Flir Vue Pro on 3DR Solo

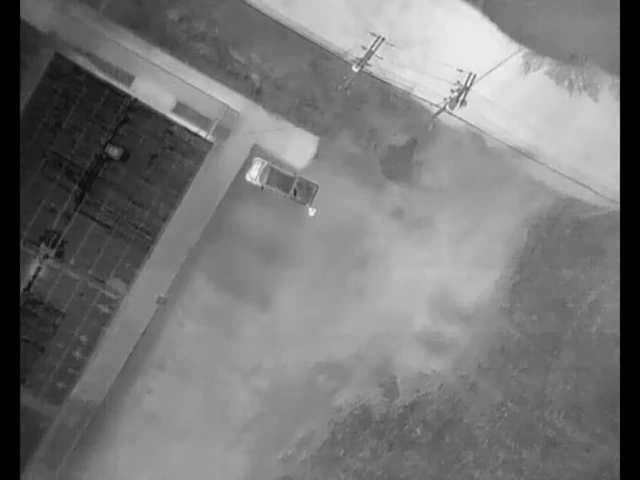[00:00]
So we're starting here in an industrial area, in a mode called white hot. So white is hot, black is cold. Yeah, you can actually see the damp gravel there from like a drainage path, keeping it cool. Interesting.
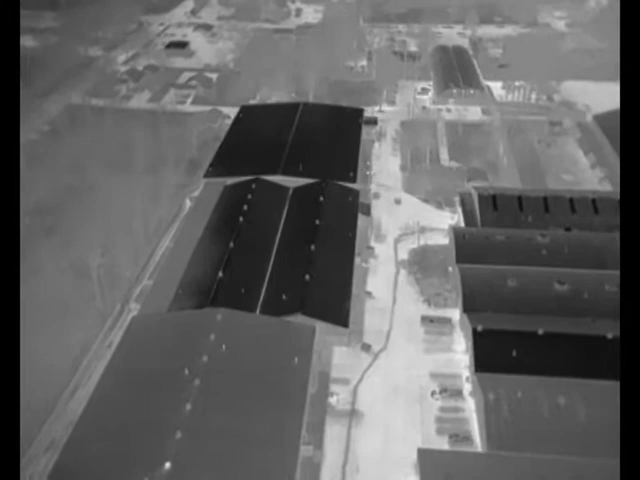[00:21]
You can tell which buildings are, you know, air conditioned and not. Electrical transformers generally, you know, are warm and white.
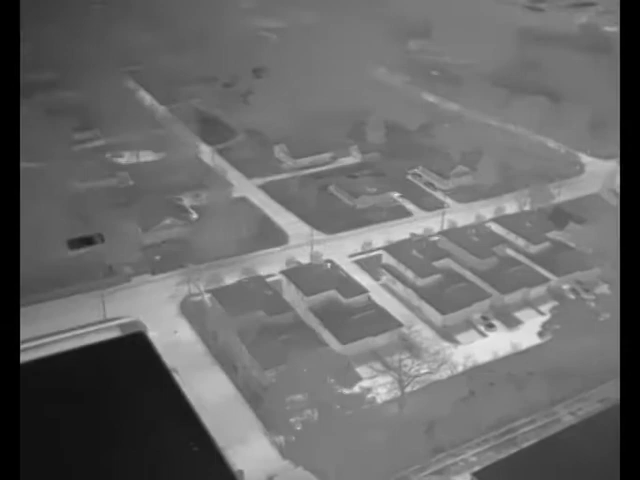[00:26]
Roads stay warm.
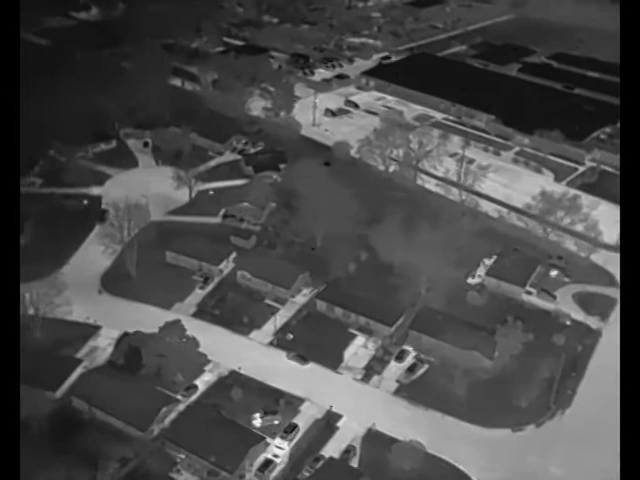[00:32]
You can see the infrared light coming out from recently driven vehicles, that sort of thing. That's actually me right there, and we're about 200 feet up in the air at this time.
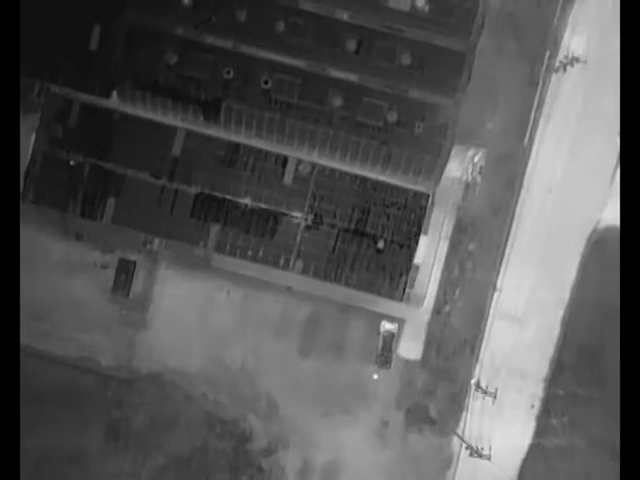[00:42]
Later I will take it on up to 400, and then you can see what that looks like.
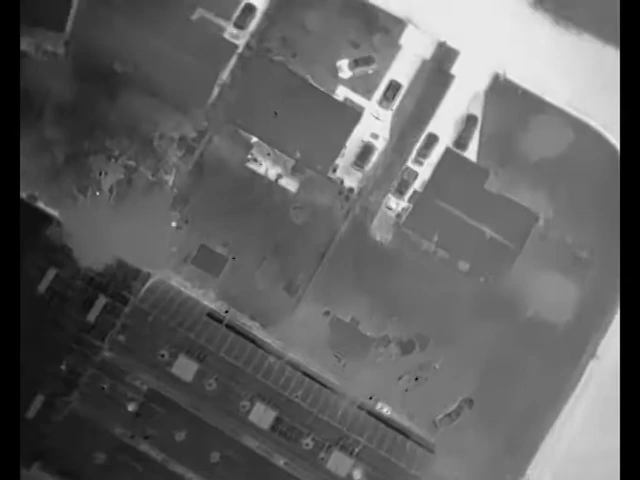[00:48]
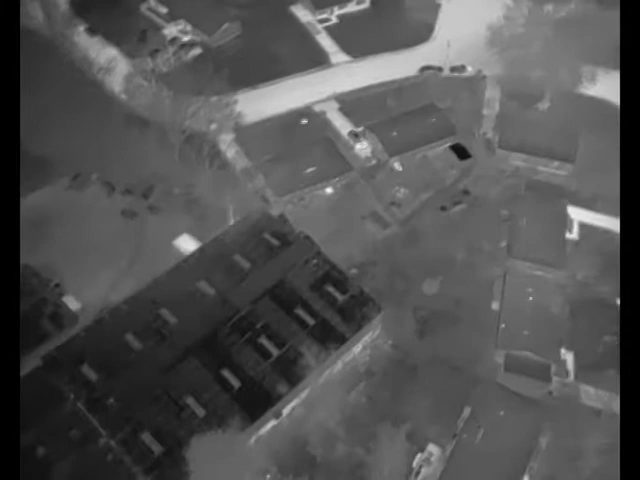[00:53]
Residential air over here, we're not really going to be flying over that, but I will give you kind of just like a look at what sort of detail you can see.
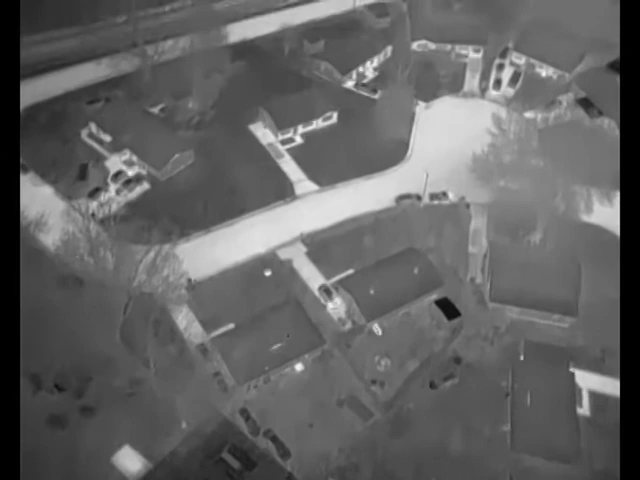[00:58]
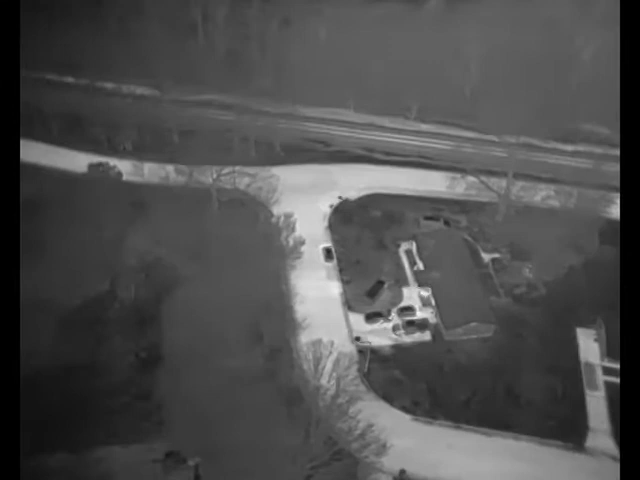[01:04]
And then we're going to head back over to this kind of
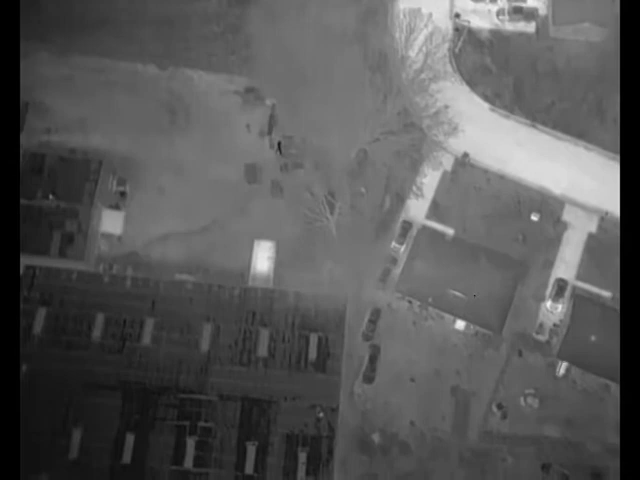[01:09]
mildly wooded area and field that is outside my warehouse.
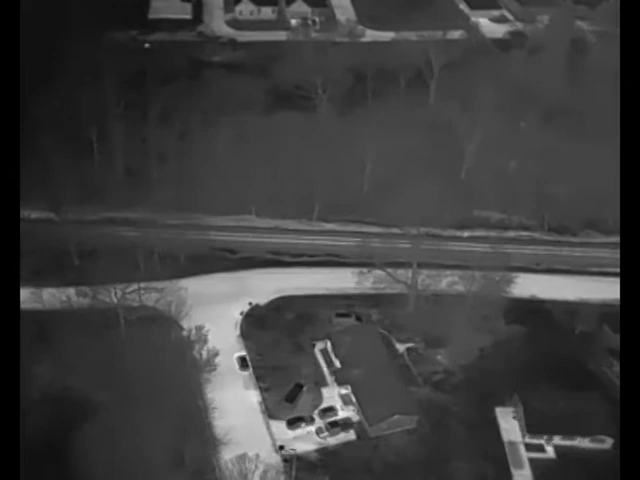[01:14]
And just a moment here. Oh, there's a dog moving in that backyard.
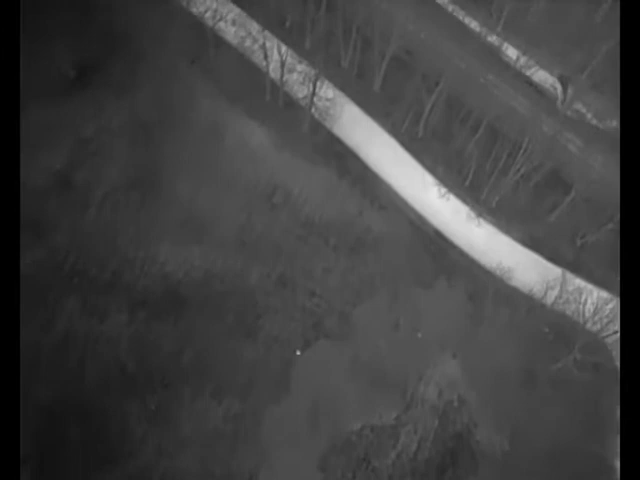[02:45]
But it sees right through that level of cover. And there's an animal in the woods right there. I'm about to take the altitude on up here in just a moment.
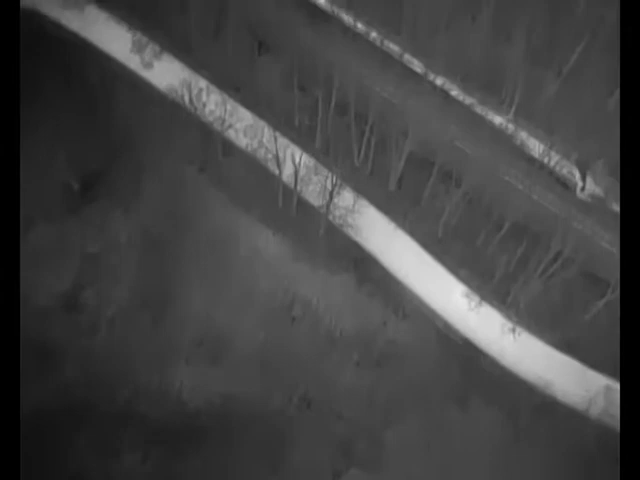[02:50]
There's some living things out there.
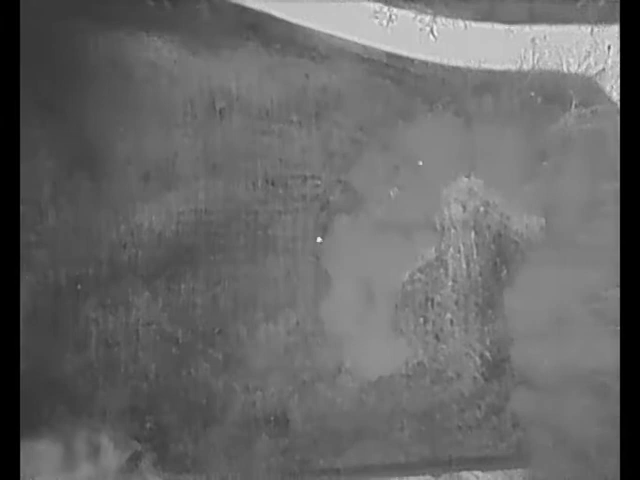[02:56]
Yep. There we go, on up.
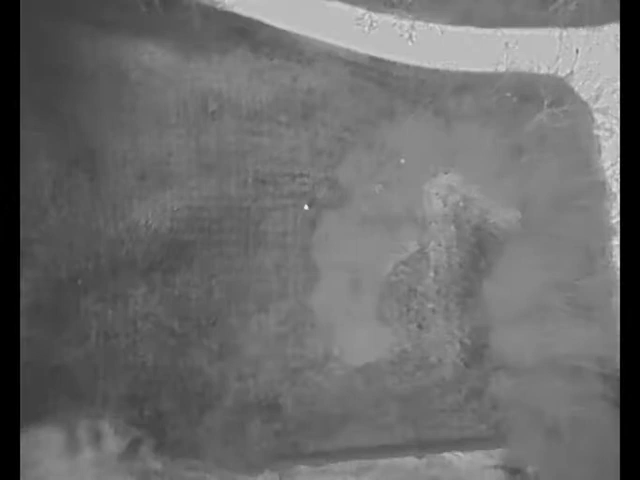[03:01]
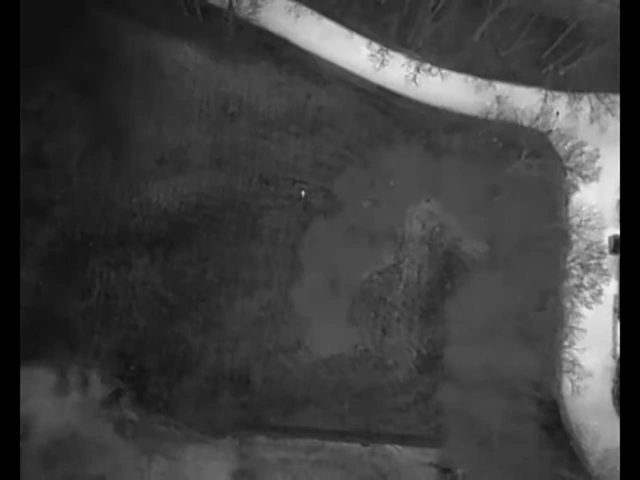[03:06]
And that is 400 feet. And I'm actually lying on the ground there. You can see my warm controller.
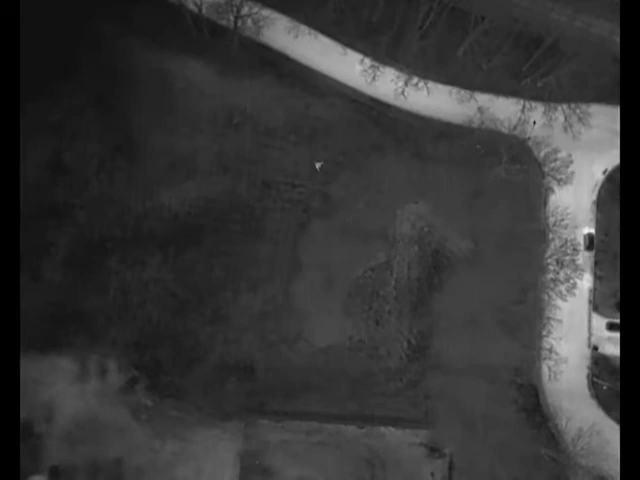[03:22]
Yeah, definitely something moving in the woods there as well. Interesting.
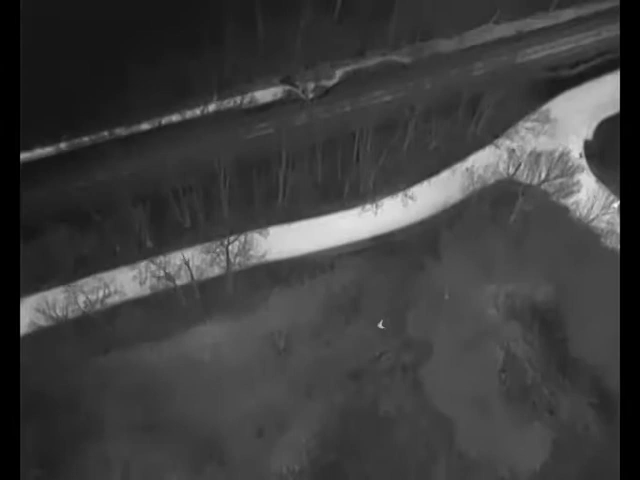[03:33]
I think actually earlier I was a bit higher than 200 feet.
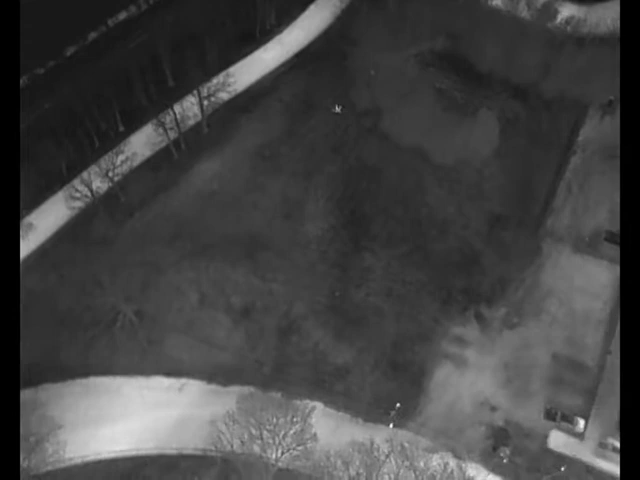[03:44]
I can pull the telemetry logs and find out exactly where I was.
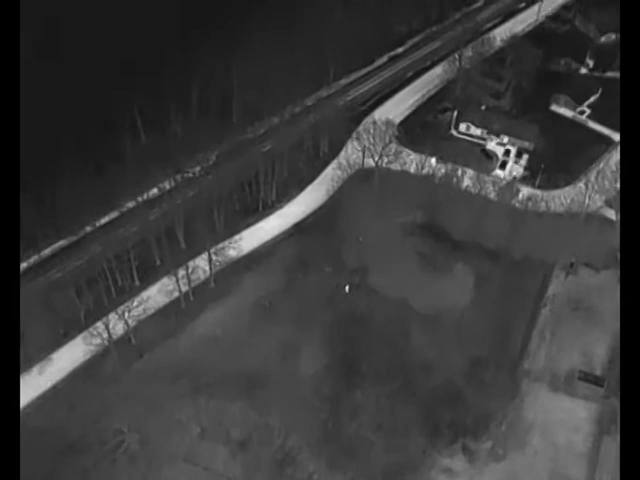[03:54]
But yeah, I'm getting a fair distance away, so you can see that, you know, you have quite a bit of range with the 640 pixel imager.
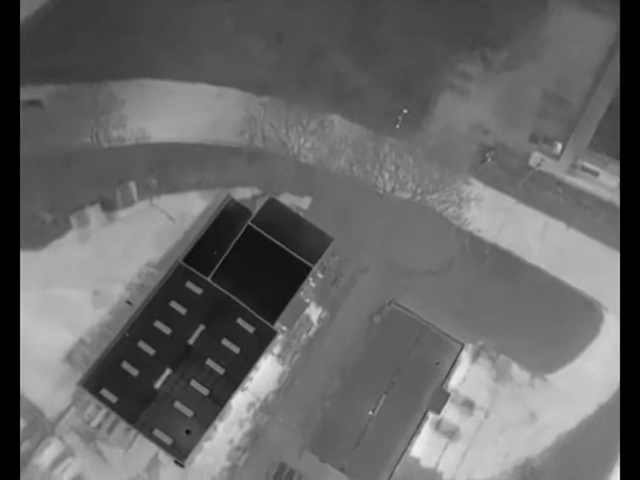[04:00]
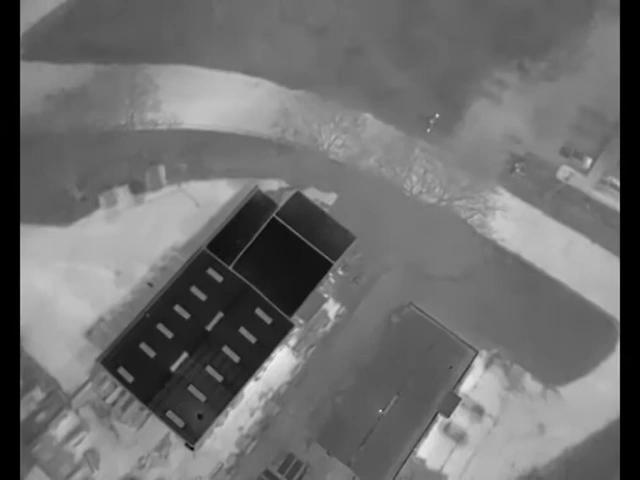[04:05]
And there's actually a lot of tinkering you can do with the settings within
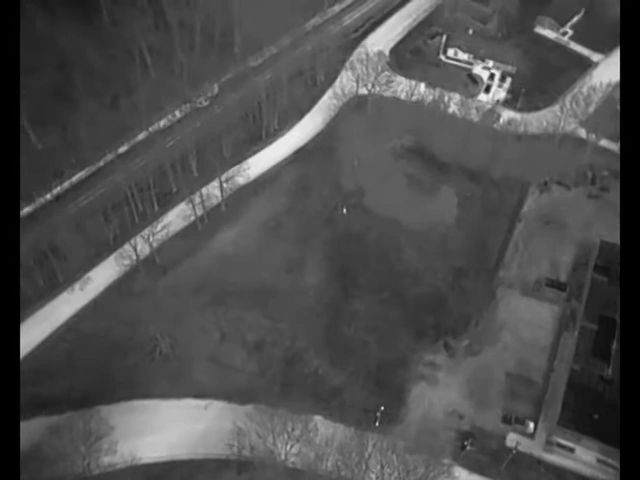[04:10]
the camera to kind of prioritize recognition
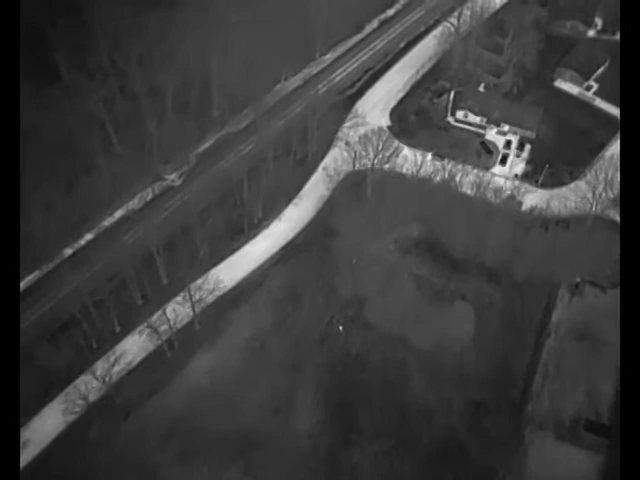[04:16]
or identification, so you can, like, you know, crank the gain to the point where anything warm just looks like a beacon.